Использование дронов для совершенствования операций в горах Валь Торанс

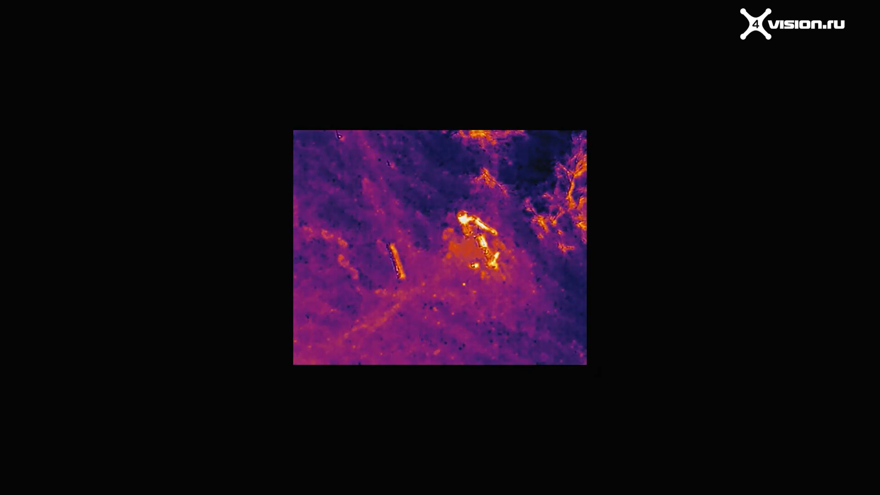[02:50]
that there was a person, who was hidden by the sea. The possibility of Zoom has saved time, and I didn't have to fly on the drone too close to the scene. This also saved the charger and, first of all, the time to save.
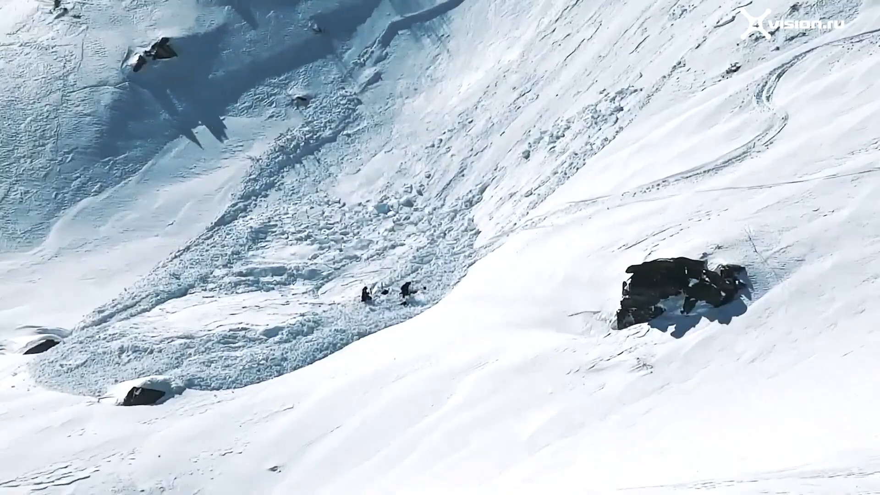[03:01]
So, we quickly realized, that there was a person alive,
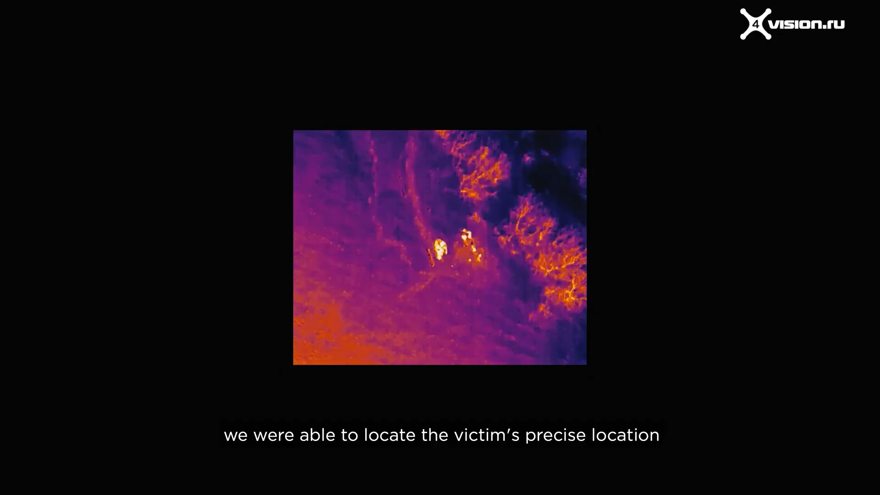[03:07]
and we could immediately determine the location of the drone and send it to our team to save a person who was buried under the snow,